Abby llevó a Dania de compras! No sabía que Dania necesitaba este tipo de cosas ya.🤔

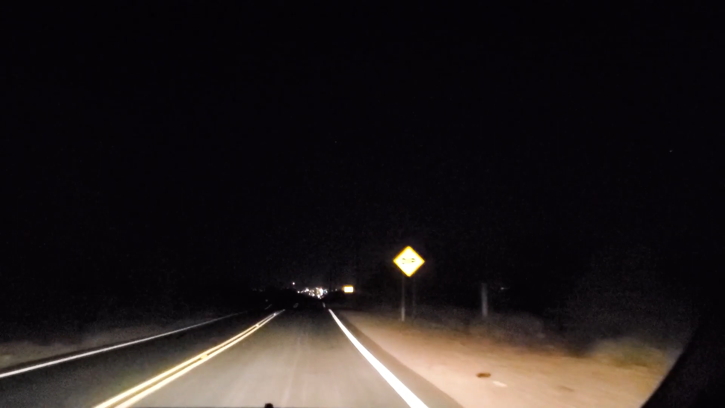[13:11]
Ya ven que siempre que salgo de esa carretera sola por la noche y no viene David o los niños conmigo, ¡ay, ay, ay! Qué miedo tengo! Pero ¡ay! ¡Ay, no! Estas subidas están horribles.